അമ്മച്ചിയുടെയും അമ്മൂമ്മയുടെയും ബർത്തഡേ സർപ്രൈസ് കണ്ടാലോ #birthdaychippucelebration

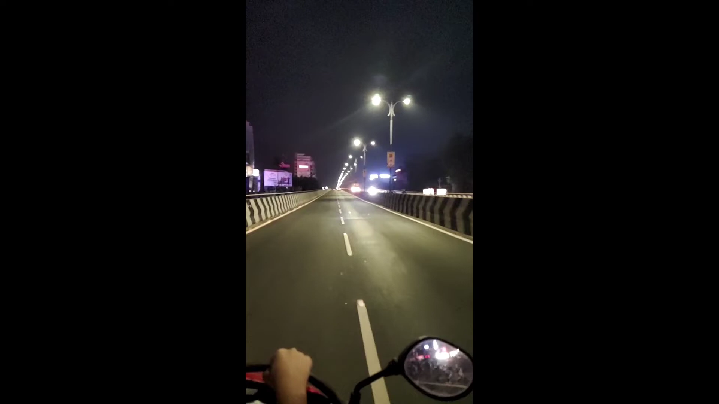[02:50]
നൈറ്റിലെ സർപ്രൈസിന് ശേഷം ചെറിയൊരു റൈഡ് പോയി. ഏകദേശം 1 മണി ടൈമായിരുന്നു. ചുമ്മാ ലുലു വരെയൊക്കെ ഒന്ന് ഹൈവേ സൈഡ് പോയി തിരിച്ചു വന്നു. പിന്നെ നെക്സ്റ്റ് ഡേയുടെ സെലിബ്രേഷനാണ് ഇപ്പോൾ കാണുന്നത്.